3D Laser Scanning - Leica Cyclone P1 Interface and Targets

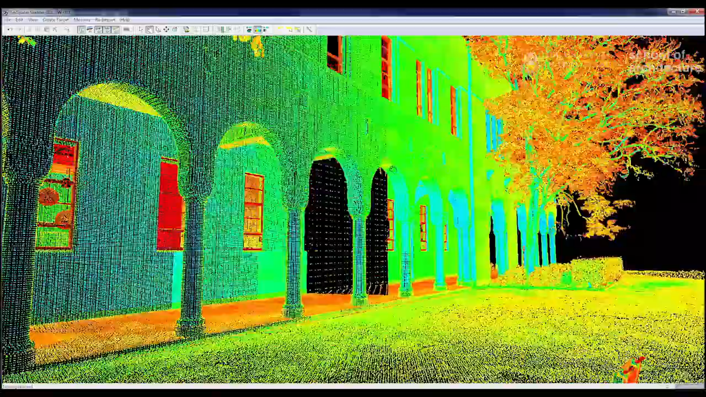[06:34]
So you're locked onto your scanner's viewpoint.
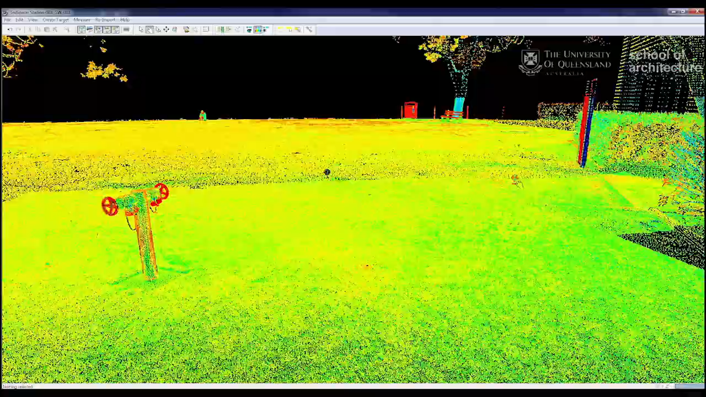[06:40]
And it's the easiest way to initially look at what your scanner captured and check for any glaring errors.
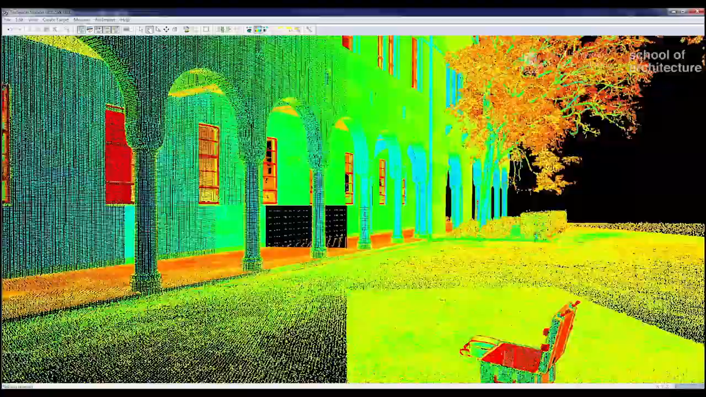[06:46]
If you had people walking through your scan you'll see those rather quickly.
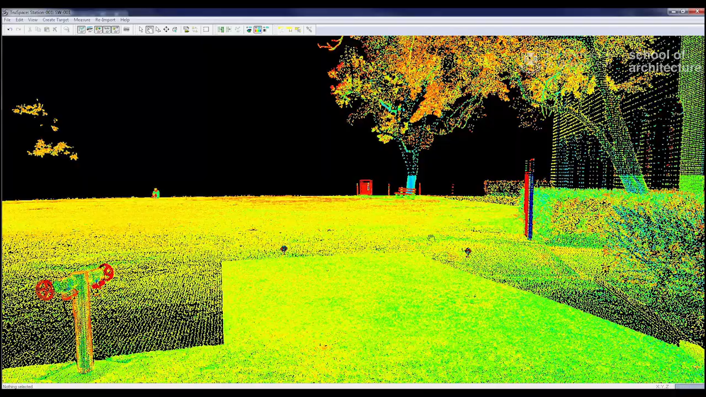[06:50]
As well as finding your targets which we can see here.
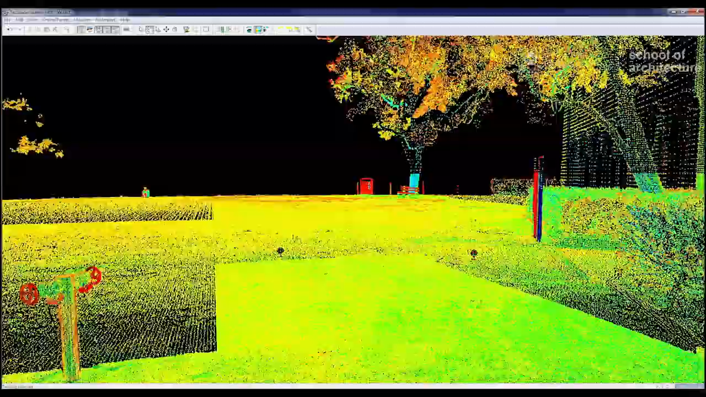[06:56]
And mapping out the locations for that.
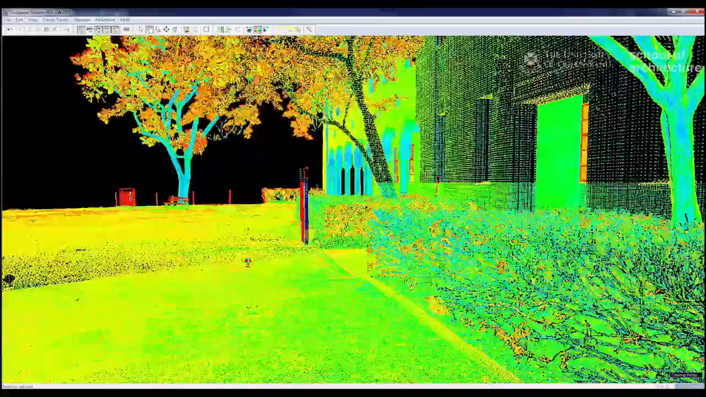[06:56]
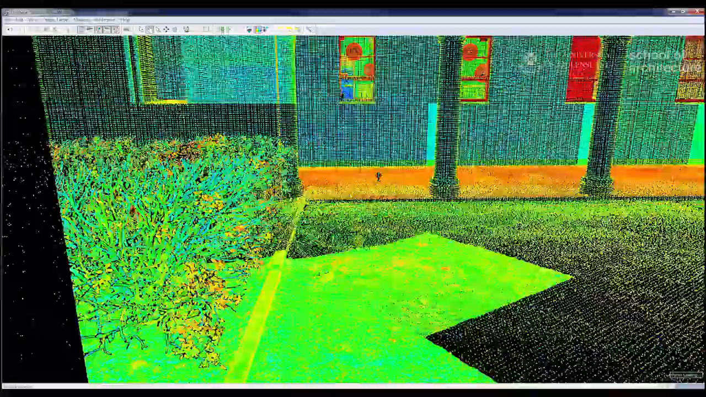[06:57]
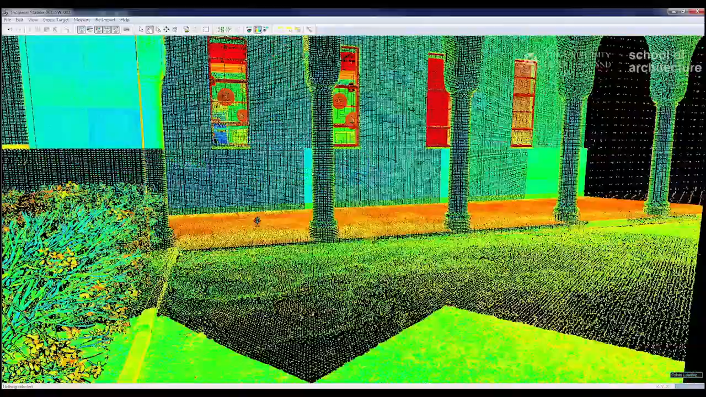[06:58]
If you have registered colors you can then
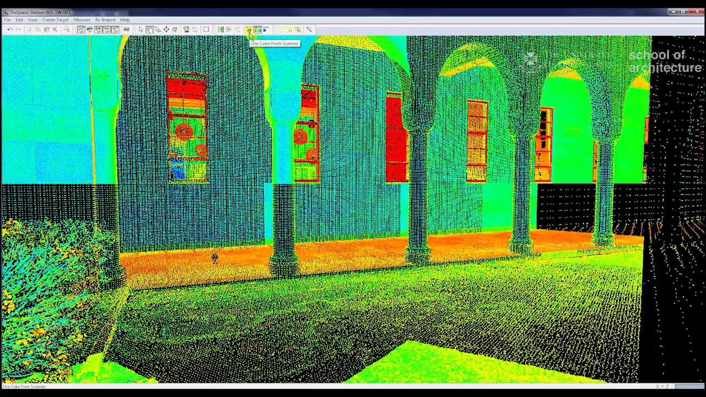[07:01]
you can also look at the colors from the scanner as such.
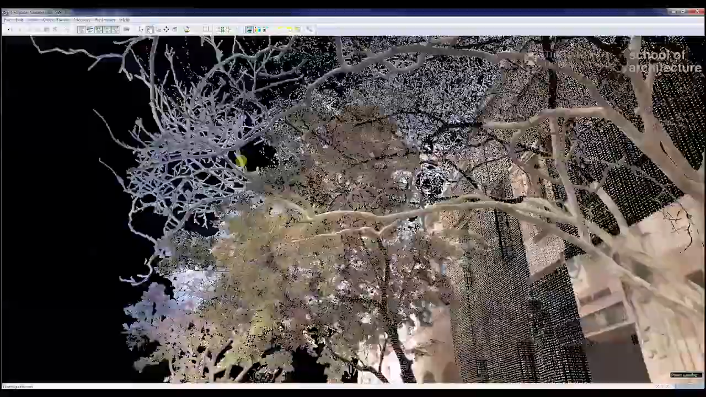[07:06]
So this is the one we captured earlier.
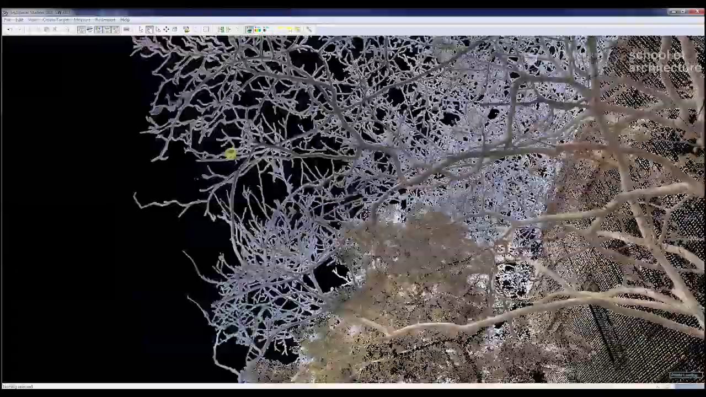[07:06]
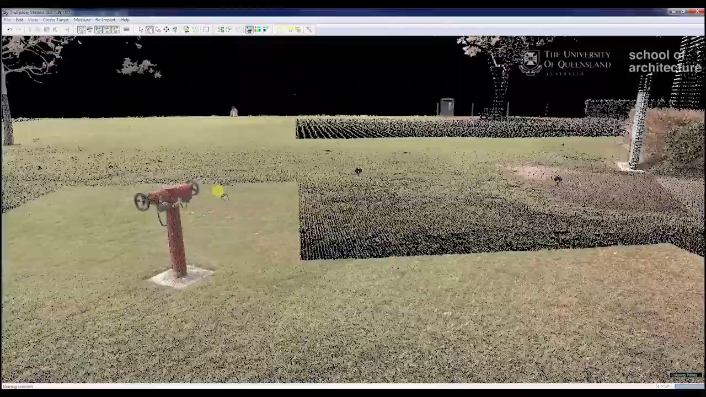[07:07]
And we can see that.
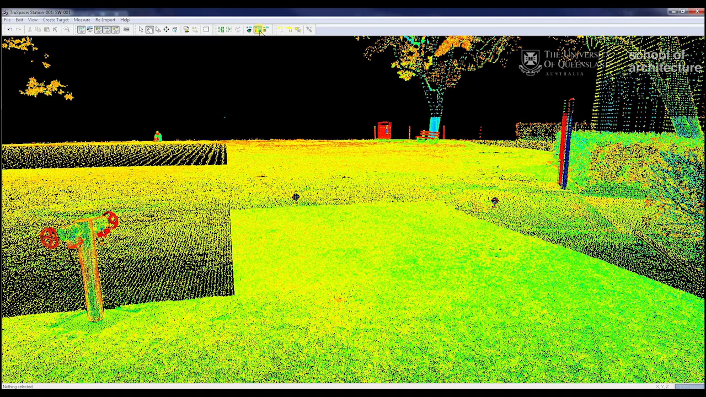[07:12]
If we haven't you will only be able to view it through this intensity view and the grayscale intensity map. To map colors.
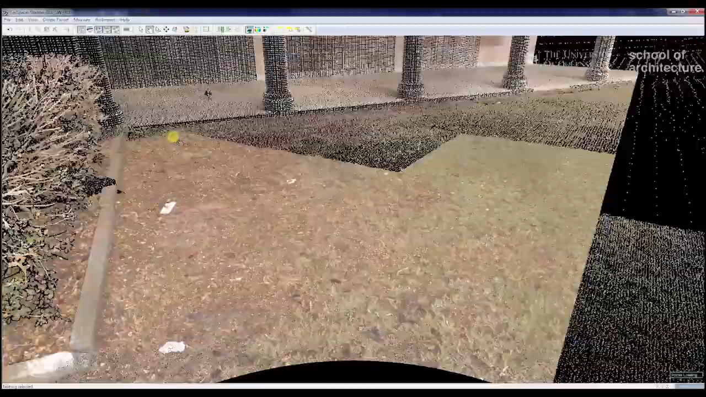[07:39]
When looking at the scan and registering the scan we're going to go and use the methodology using target based alignment.
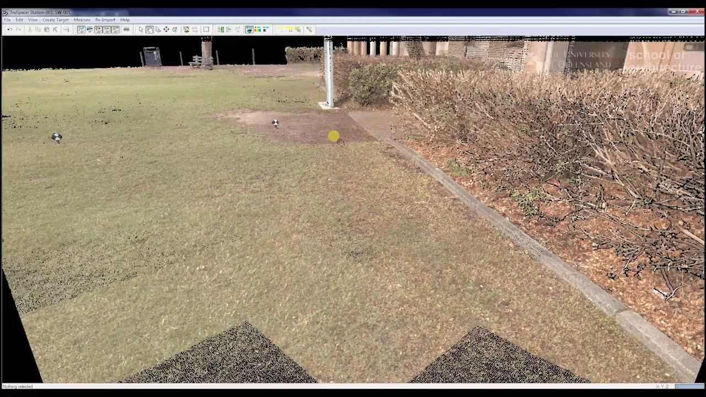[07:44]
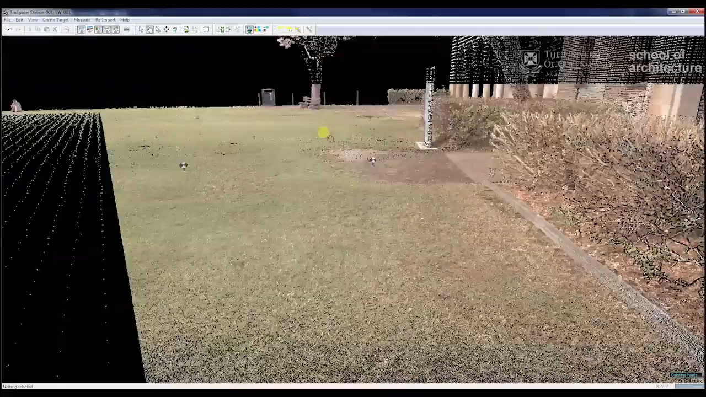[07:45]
So this is if we have a series of targets and they have registered correctly.
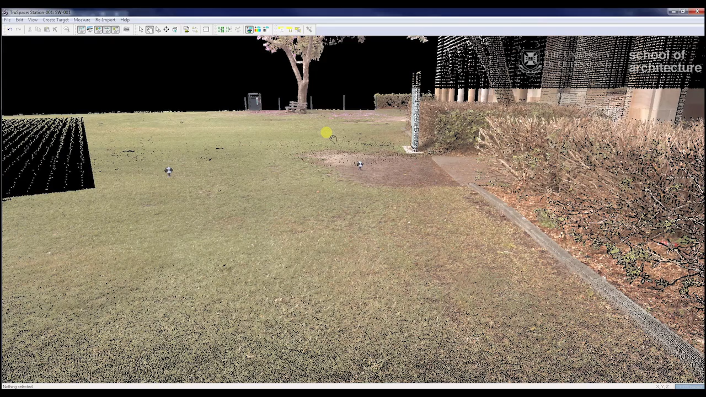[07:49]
We can then use these targets to very quickly and very easily link the scans together.
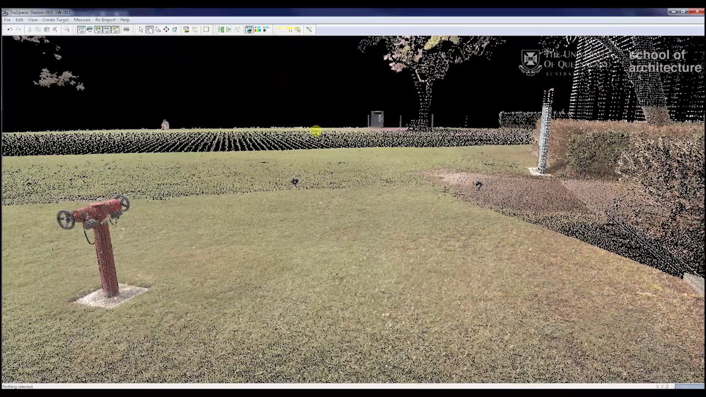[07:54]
So first things first.
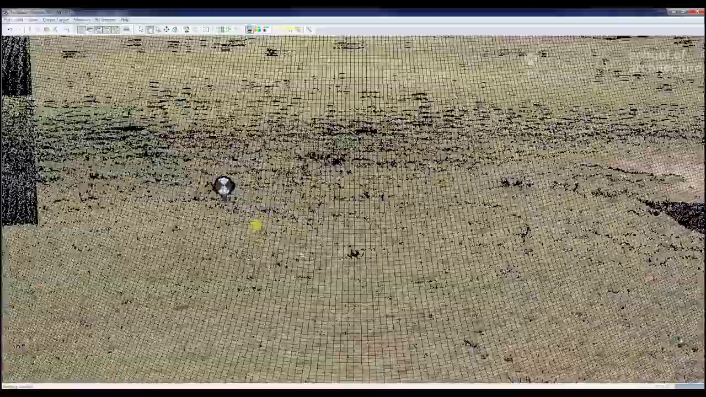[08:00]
We want to find out where our various targets are.
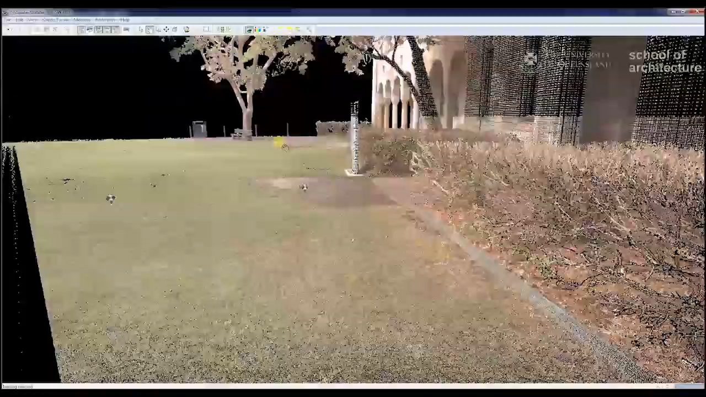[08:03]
And work out the numbering system.
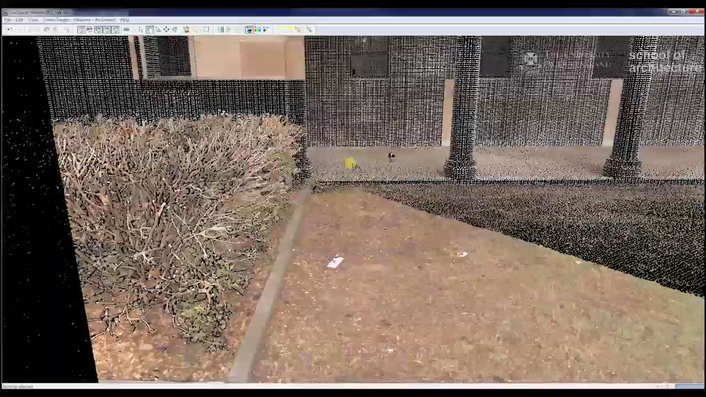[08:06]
My numbering systems generally go clockwise.
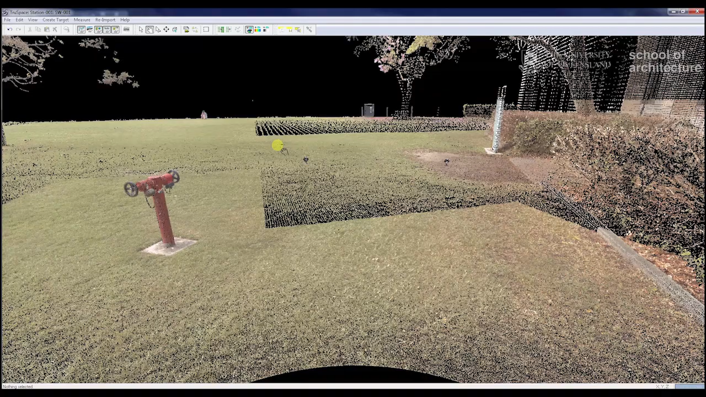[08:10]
Inside out.
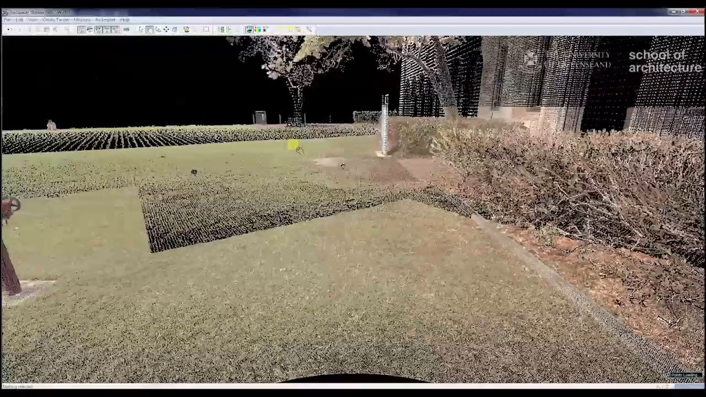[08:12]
Based on the first scan location. So in this one this will be one. This one will be two.
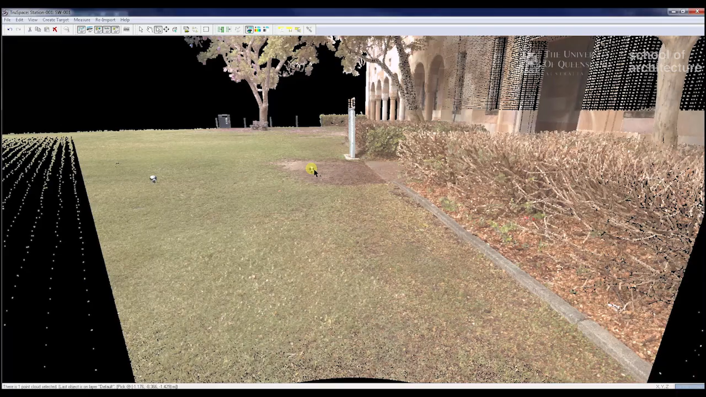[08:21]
And this third one will be three. So to select the select the targets we use. We want to be using a pick mode, a view mode and a multi-pick mode.
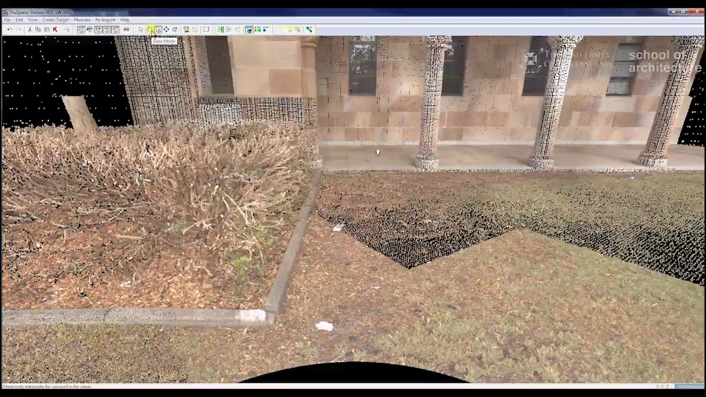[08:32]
A view mode allows us to navigate through the scan itself. And that is just done by left clicking and moving the hand around.
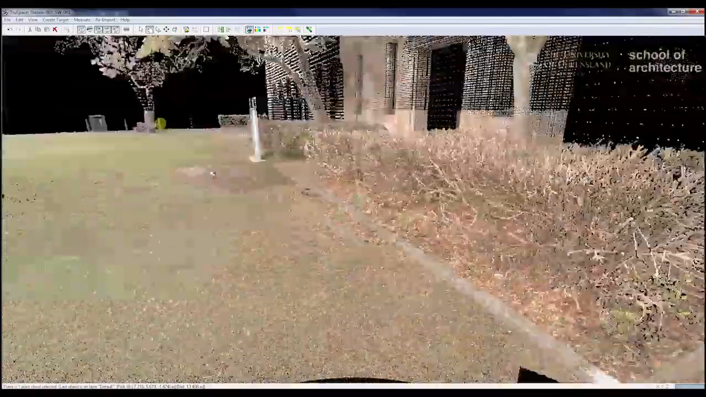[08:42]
You can also right click and pan up.
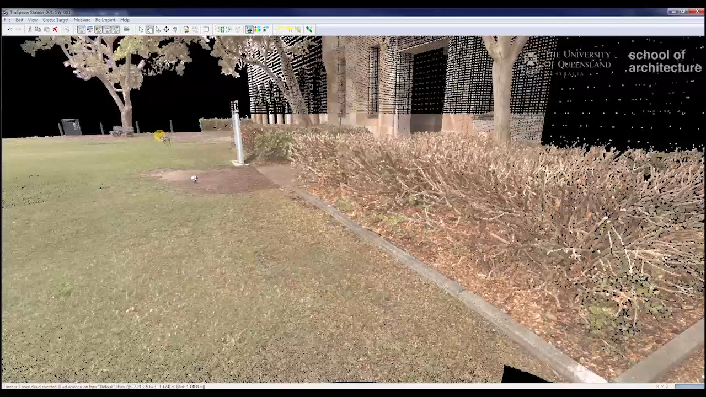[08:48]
This is not so relevant in true space.
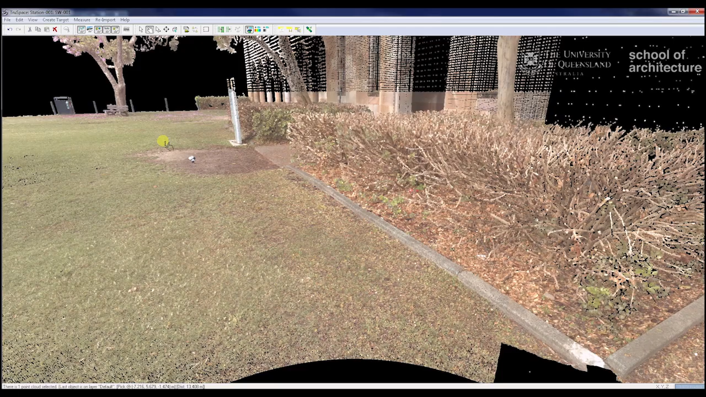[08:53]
And you can hold your center mouse wheel down and zoom in and zoom out. Your multi-pick node allows us to pick multiple targets at the same time.
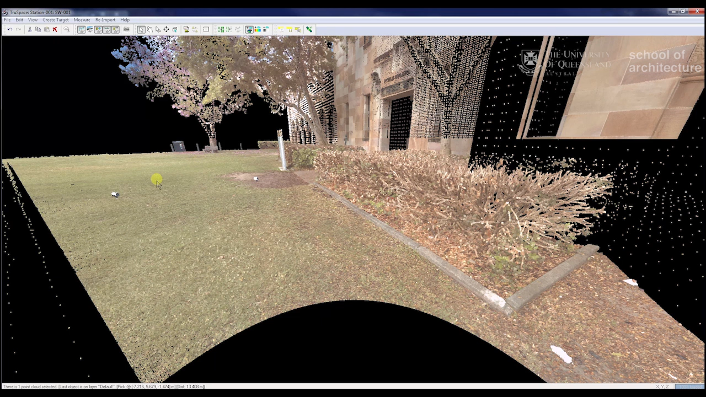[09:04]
Now pick mode if we want to clear all these targets. We just want to pick one element. We just use a singular pick and you notice all the other picks have disappeared. So just to do that again.
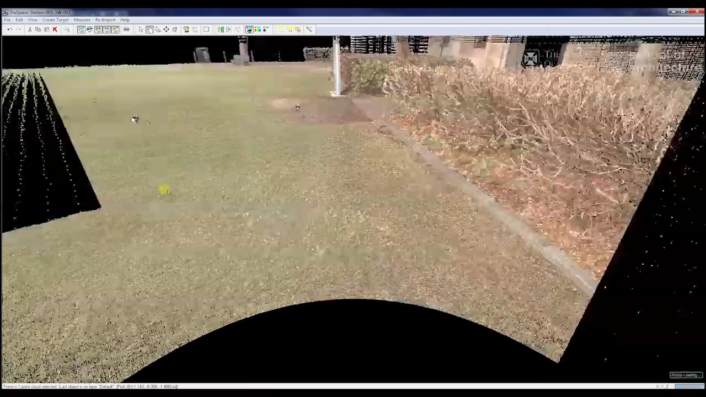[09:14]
We want to go up and make sure we've got our scanner. Because I think we've missed it a little bit there. So we've got our target.
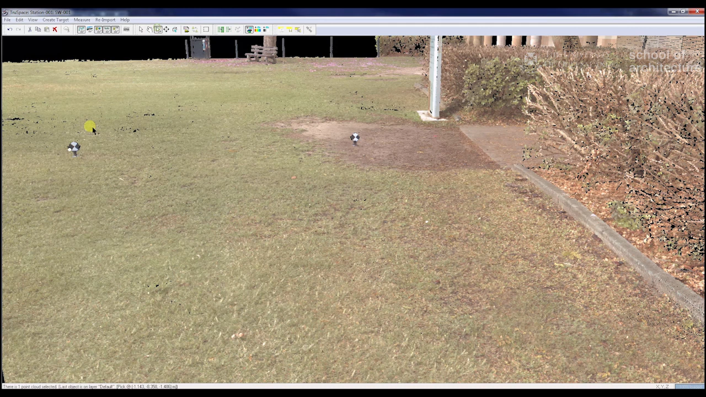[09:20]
So we just use a single pick. The target to clear up the other tick.
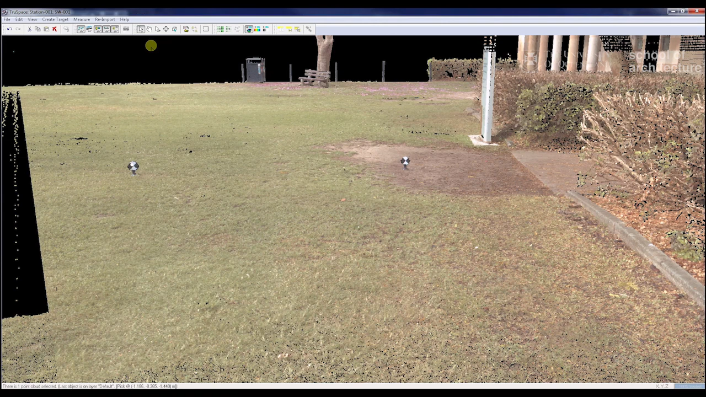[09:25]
The other picks. Use our hand tool.
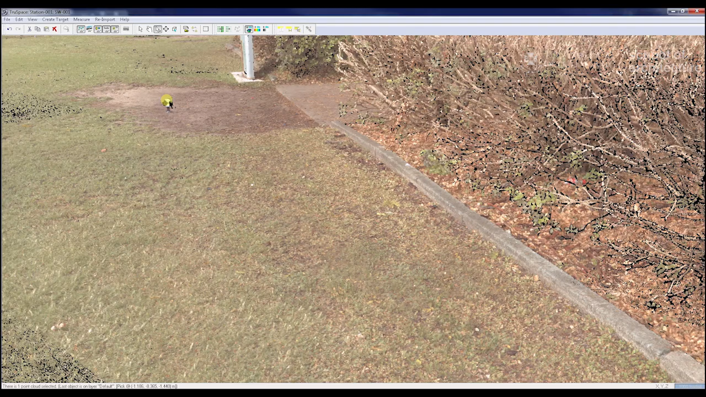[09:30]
Set our multi-put tool.